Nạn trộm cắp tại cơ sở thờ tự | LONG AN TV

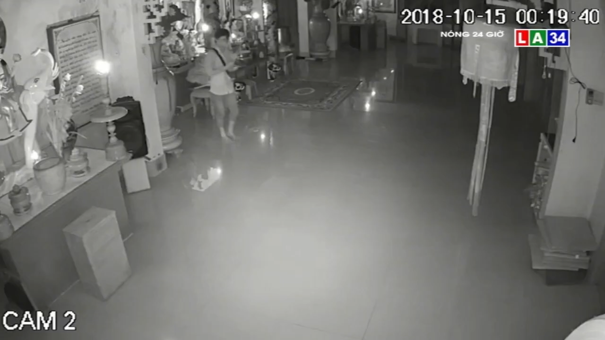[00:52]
kẻ gian còn liều lĩnh trộm cắp cả những cổ vật có giá trị kinh tế cao và có ý nghĩa về văn hóa, lịch sử.
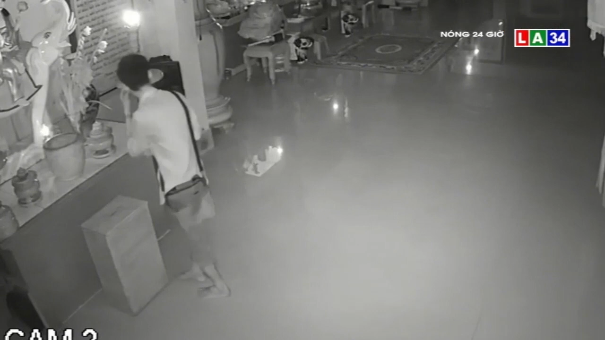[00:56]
Đây là hình ảnh vụ việc xảy ra tại chùa Hiển Nam, tỉnh Bình Định.
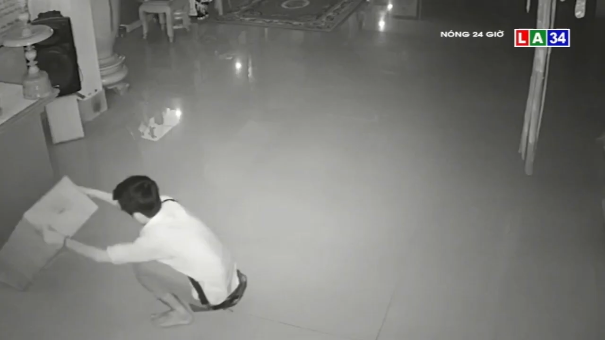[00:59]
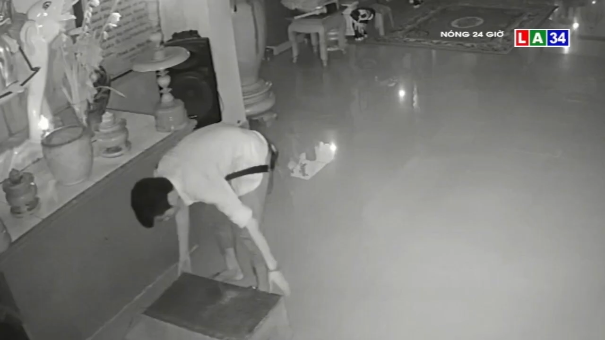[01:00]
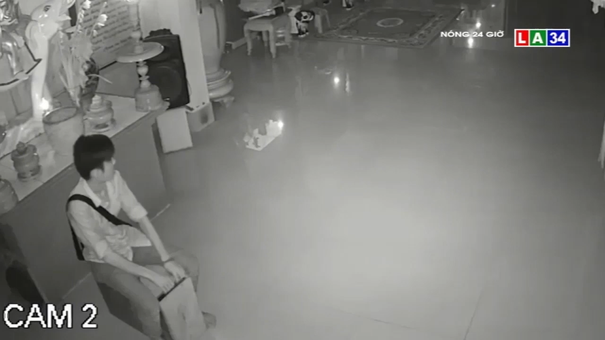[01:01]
Dù vái lại một cách rất thành tâm, thế nhưng thanh niên này lại đích thị là một tên trộm chuyên nghiệp. Rất nhanh chóng đã cưỡng toàn bộ thùng tiền công đức của nhà chùa.